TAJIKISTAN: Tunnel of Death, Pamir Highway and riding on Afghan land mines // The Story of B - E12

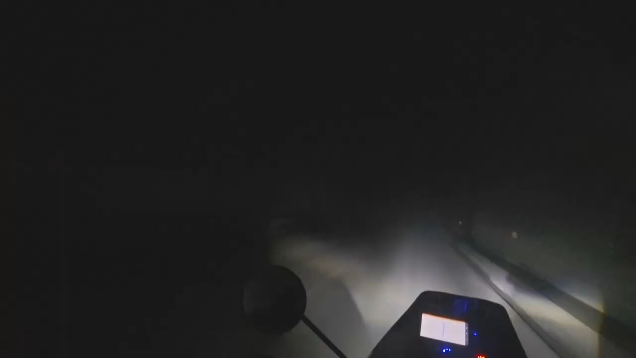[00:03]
Okay, now it's getting a little scary Now it's really dark. There's no lights. Fuck! It is exciting